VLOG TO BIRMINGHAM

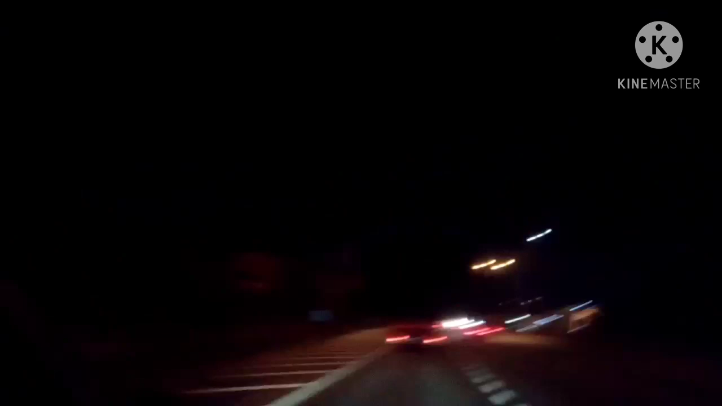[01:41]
It's kind of dark. It's kind of dark here. I'm exhausted.